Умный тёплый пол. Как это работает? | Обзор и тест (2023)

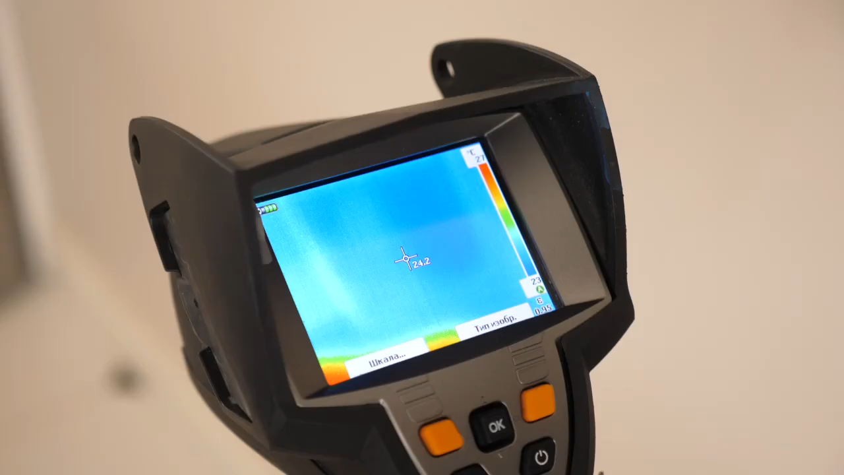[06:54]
температура и мы с помощью тепловизора проверяем это и понимаем что все так и есть что пол реально нагрет
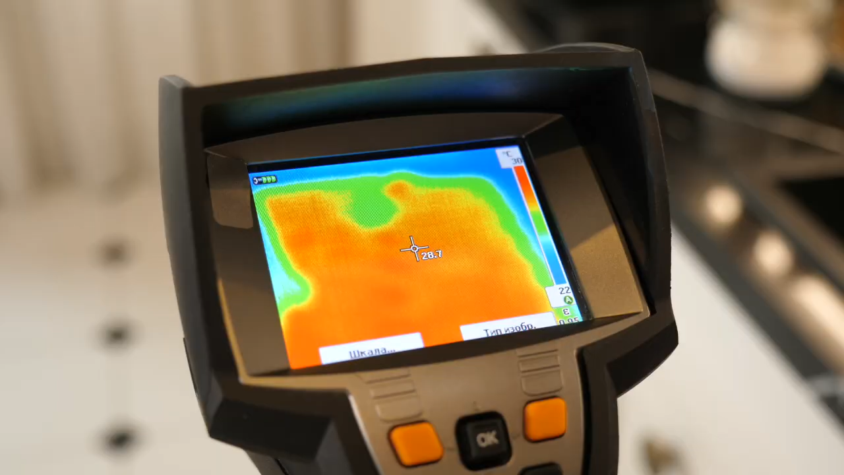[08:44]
ли незримая связь смартфона и теплого пола а получилось вот у нас значение температурное
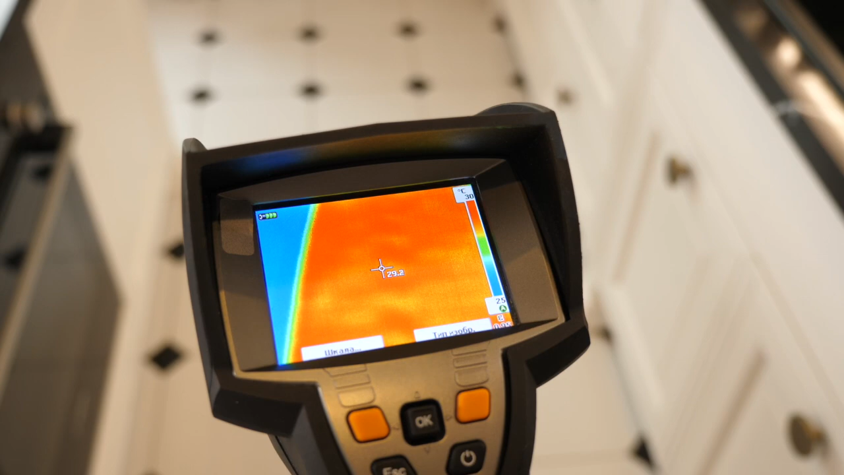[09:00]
тот же самый пол туру самую плитку и тепловизор и видим значение
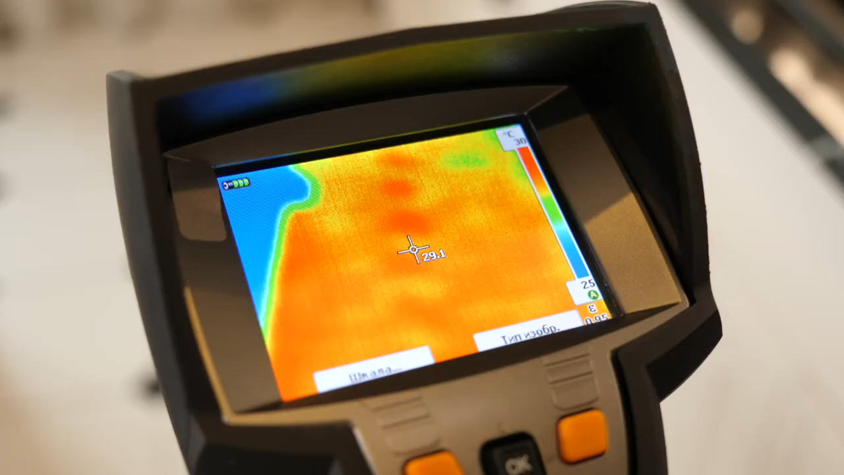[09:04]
на нем а
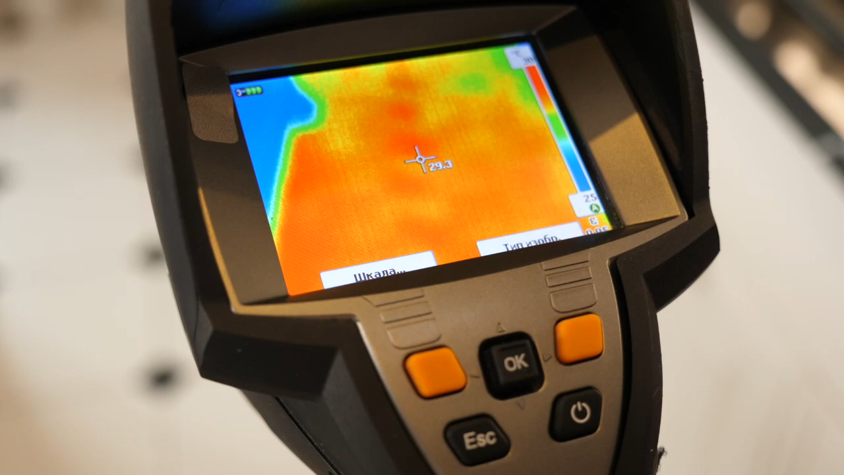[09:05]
но как я говорил уже может немного отличаться потому что но это